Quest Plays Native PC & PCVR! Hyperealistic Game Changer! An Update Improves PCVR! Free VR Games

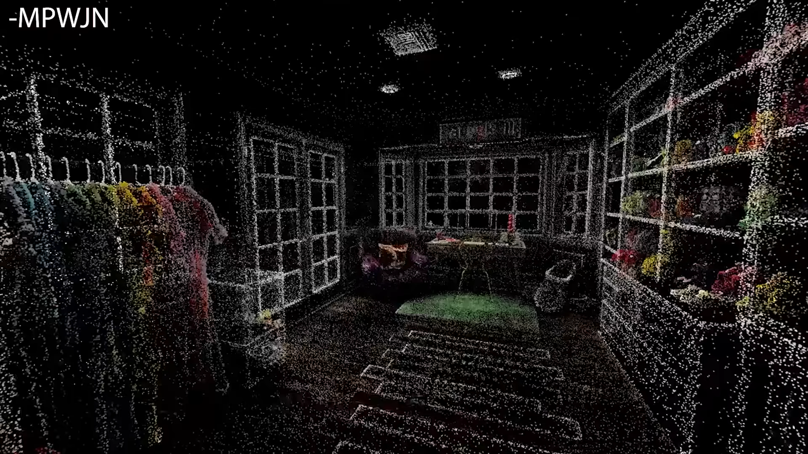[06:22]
where you can scan your environment for about 10 minutes,
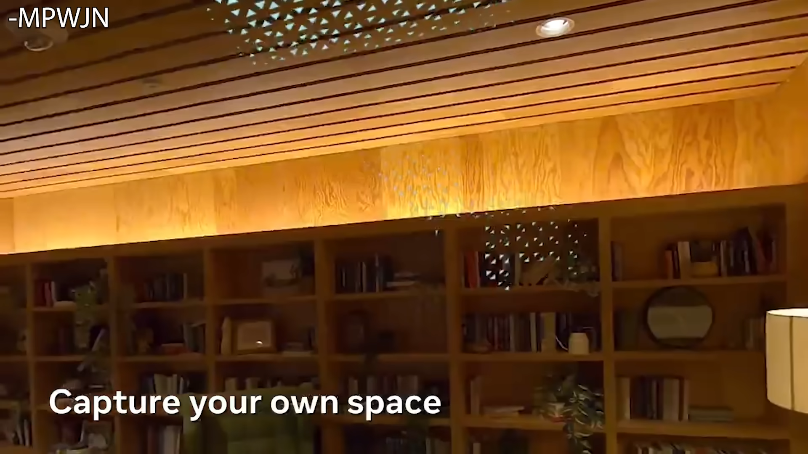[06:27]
and then it will generate a realistic environment based on that scan on a remote server somewhere that takes hours, but it spits out a VR environment based upon the real world room.
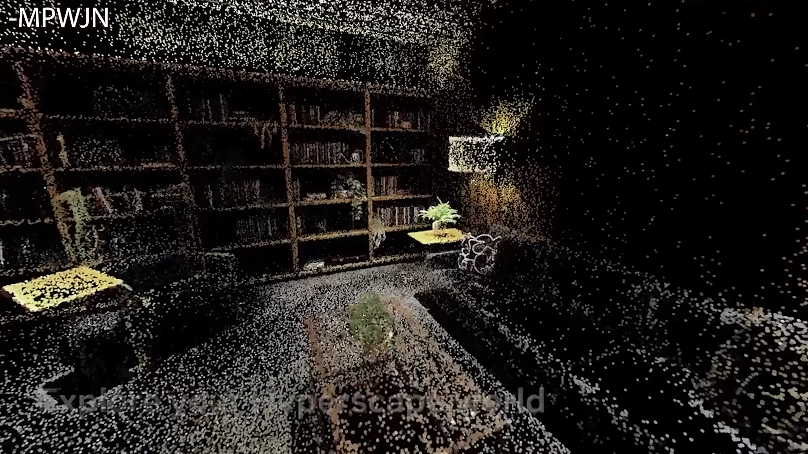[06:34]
And it looks stunning. It's really dang cool.